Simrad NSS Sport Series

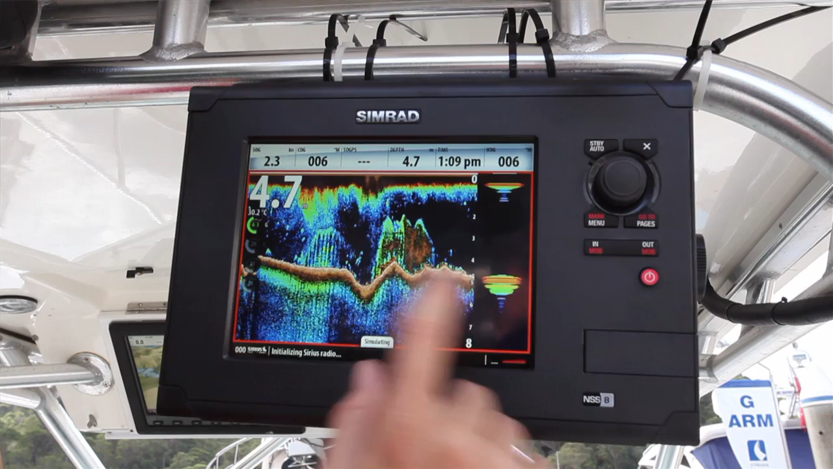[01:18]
is on the screen itself and then if you want to you can sit there and scroll back in the
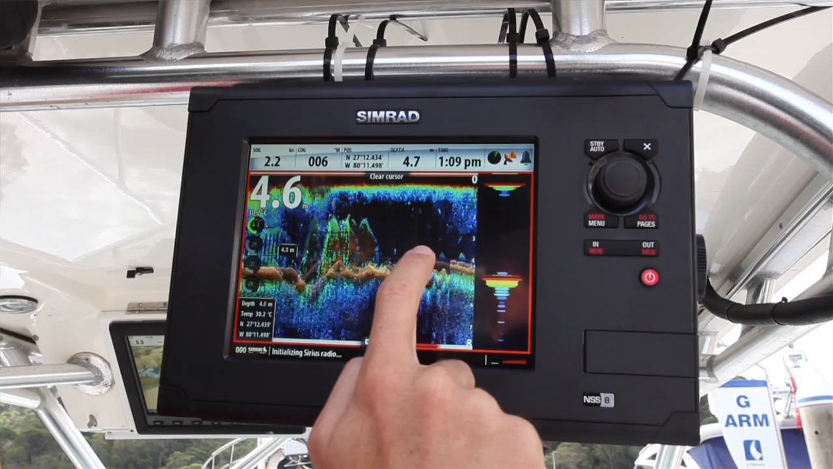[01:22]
history just with your finger sliding it across the screen and see exactly what you went past however far ago it was and save that as a waypoint.